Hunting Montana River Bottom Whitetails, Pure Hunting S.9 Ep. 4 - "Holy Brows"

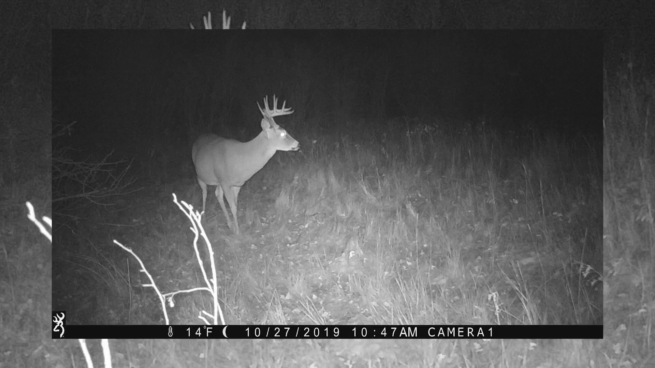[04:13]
but there's two bucks that we've seen kind of on a regular basis. One's a pretty good 5x5, dark-handlered,
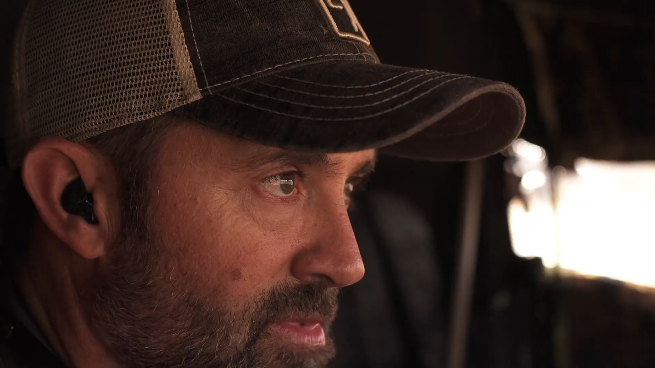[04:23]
but there's another one that got Ryan and me really excited, which we nicknamed him Moose. He's got splits on both G2s, but he is so heavily palmated. He looks like a moose. I don't know what he would score.
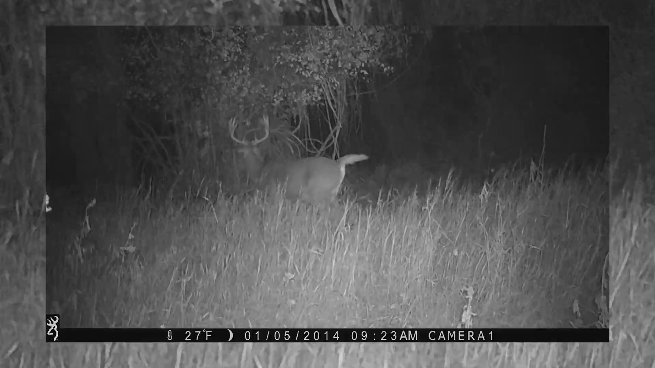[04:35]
It really doesn't matter. He's just a cool character buck, tons of mass.
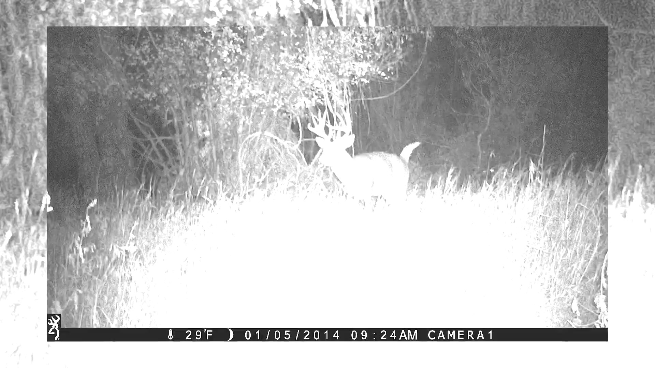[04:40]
It'd be fun to see him on the hoof. He's been in this area twice.